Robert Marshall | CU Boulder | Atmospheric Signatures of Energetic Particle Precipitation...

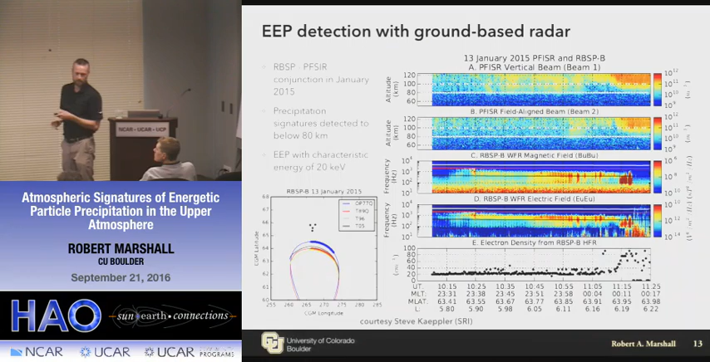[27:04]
This is actually 13th of January 2016 event. It happened to occur on the same day of the year but it's this year's data.